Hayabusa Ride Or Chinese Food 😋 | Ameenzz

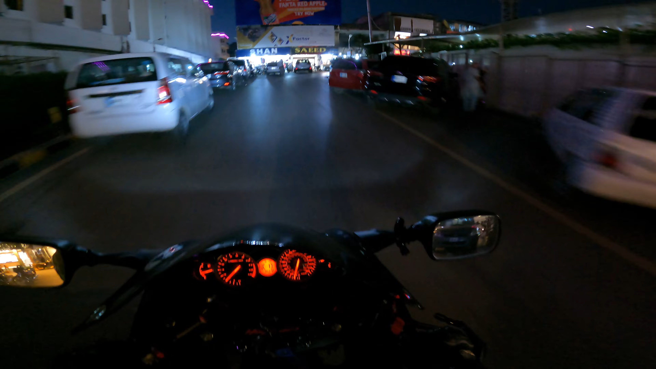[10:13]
ये रहा इधर ही है, वो रहा ऊपर लेंजू नाम से यार, मतलब इसको ना कुछ मजाक उड़ाना, बाकी ये रहा रेस्टोरेंट सामने ही ऊपर लेंजू,
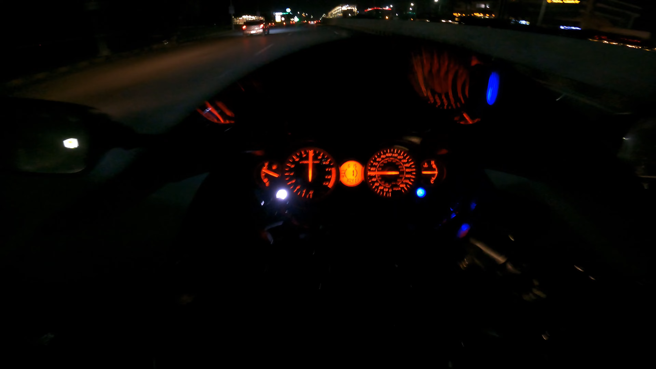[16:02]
ट्रैफिक ना यार यहाँ पर ना होती ना ये।